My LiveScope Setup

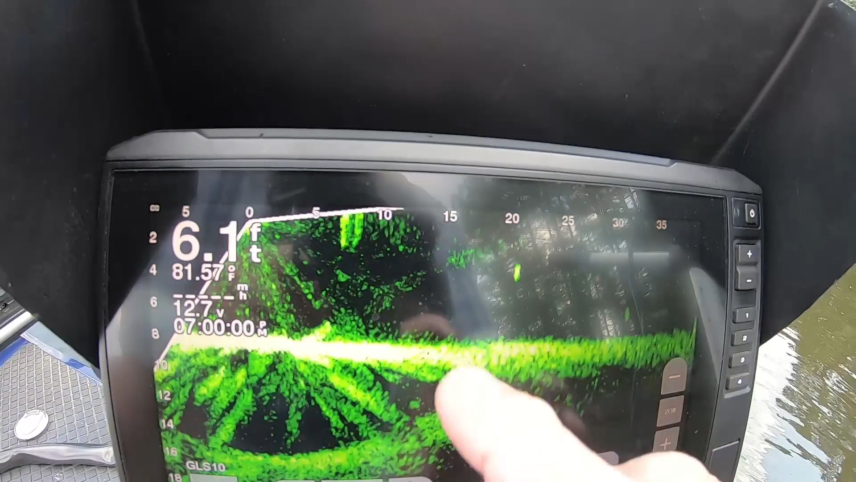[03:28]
On screen: depth 6.1 ft, water 81.57°F
now my that's my bottom you need to bring it down like that now right there
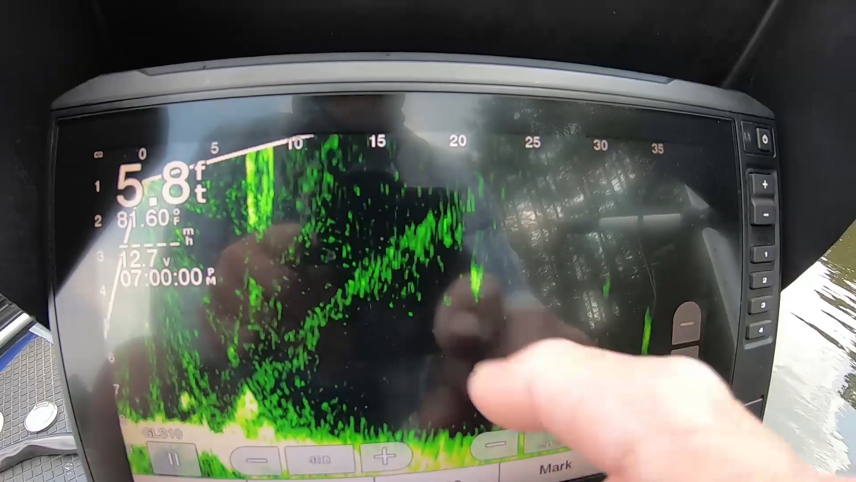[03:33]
On screen: depth 5.8 ft
look look at the fish right there there's a fish here's a fish I don't know what they are I'm gonna guess
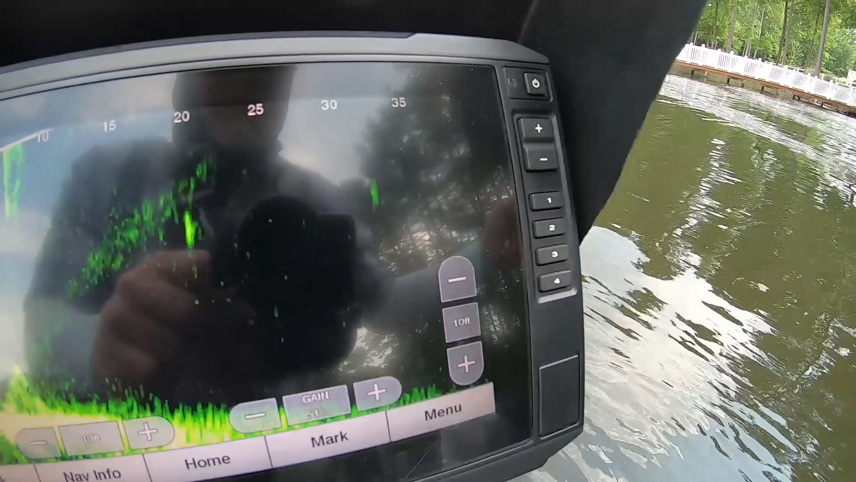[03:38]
they're bass there's a couple right there I'm out here in open water they could be crappy right there's a fish at 20 foot
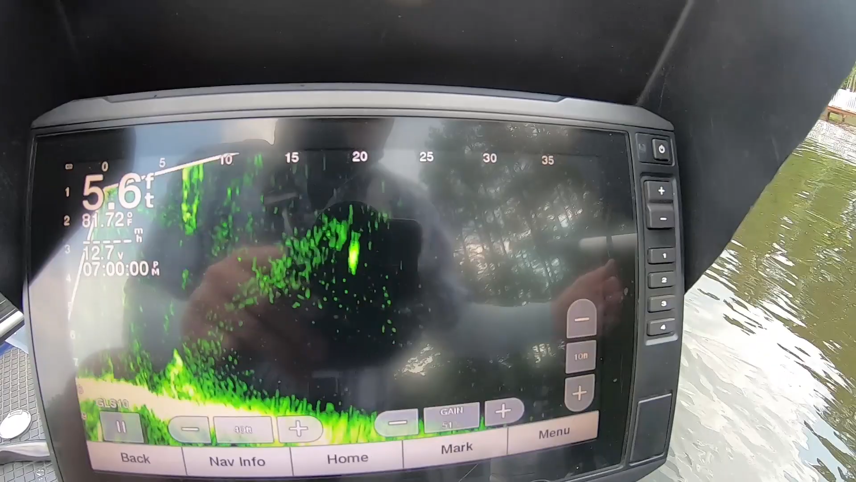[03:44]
On screen: depth 5.6 ft
and I'd have to check them out now you can go to the length I can go I'm at 40 foot I
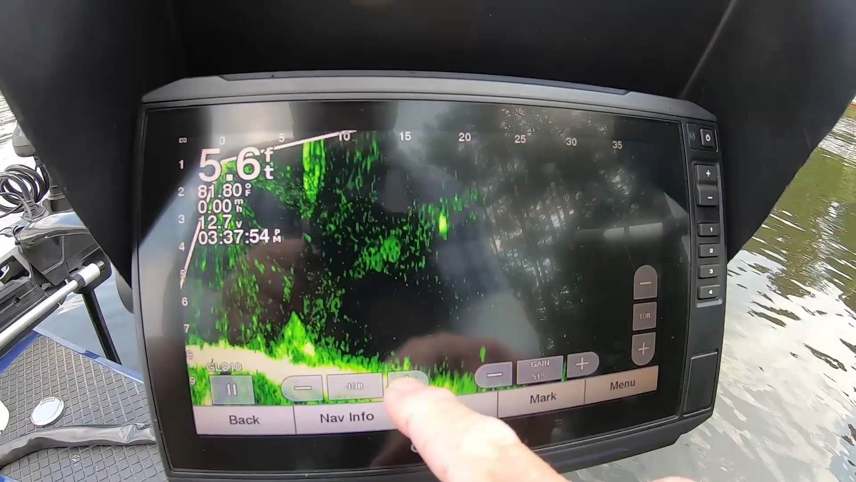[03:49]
On screen: depth 5.6 ft
can go out here further so now I'm looking 50 feet around okay so there goes some fish right 45 feet there's a fish
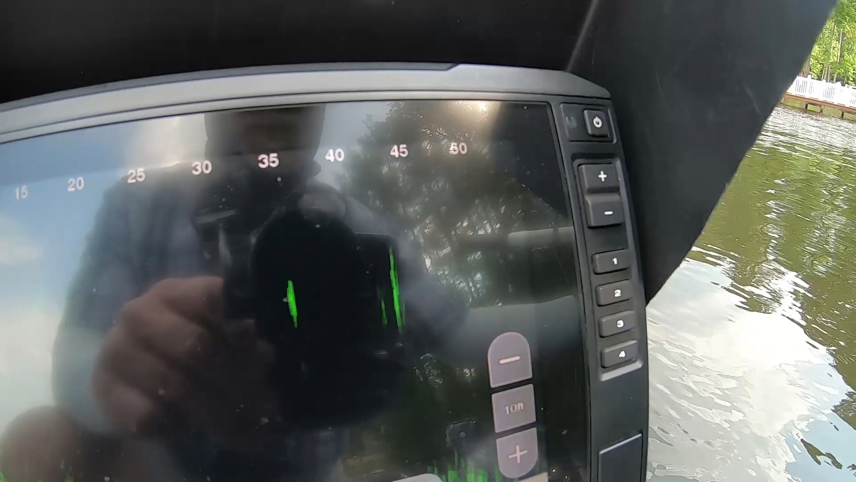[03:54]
so there all right and that's what you gotta do you gotta constantly now I might see
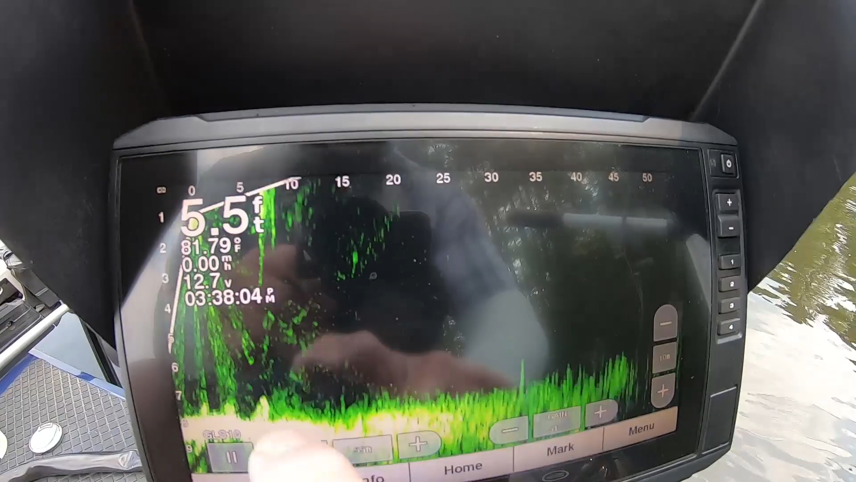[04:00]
On screen: depth 5.5 ft
this fuzz I can take that out let's just cut the there you go cut the gain back a little bit as you go from deep
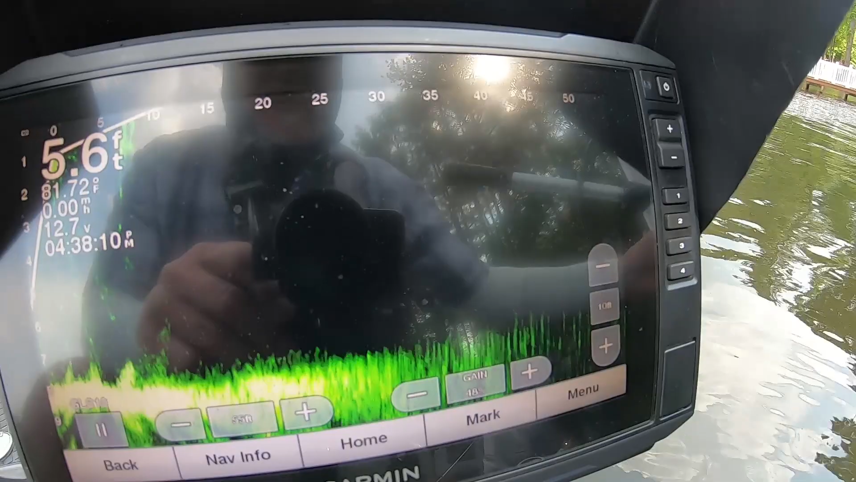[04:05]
On screen: depth 5.6 ft
to shallow water you got just a fish on the bottom right there see him right there I'm gonna guess that's the bass